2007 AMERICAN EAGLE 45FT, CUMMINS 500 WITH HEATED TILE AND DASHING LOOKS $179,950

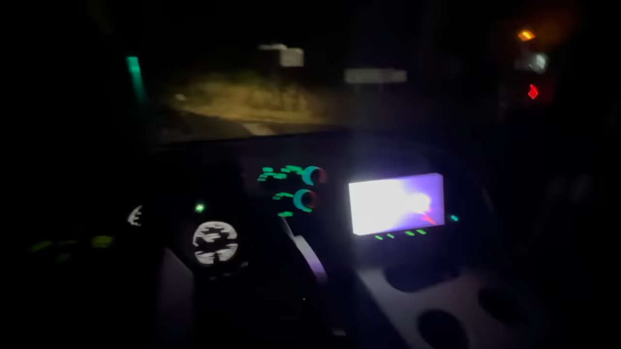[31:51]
into the coach we also have these nice side cameras that pop up on that huge huge added screen um and that is a big plus we've got all new cameras new rear camera new side cameras they automatically pop up that's a big plus you glance over and get a great view out of the coach um the gauges are nice and clean the view out of that big one-piece
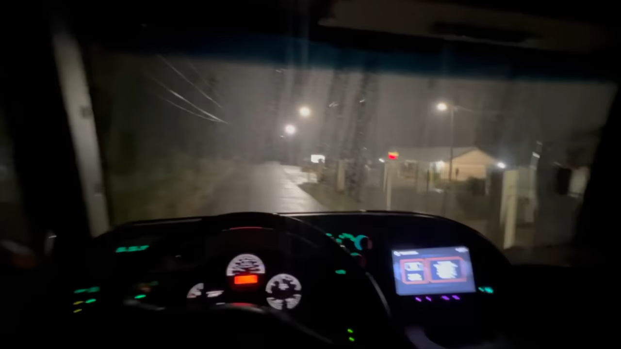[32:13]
windshield is fantastic even though right now it is covered in water i love the smart wheel you can set the exact time in between windshield wiper pulses you can go high